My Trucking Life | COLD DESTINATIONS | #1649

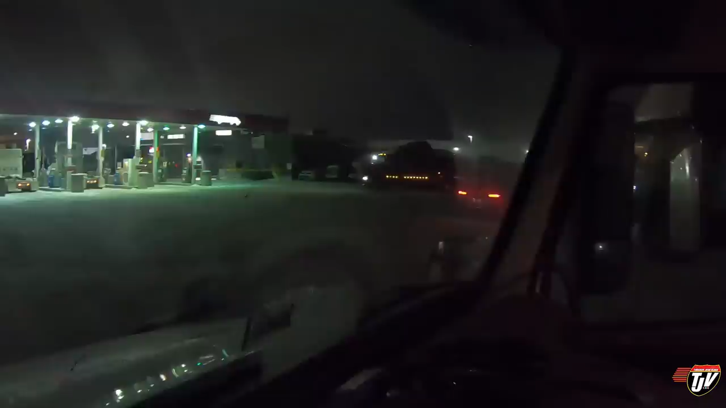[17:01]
And I know it's going to be a quiet night because only bobtails can fit in there. So they'll be way back there. I won't be able to hear them.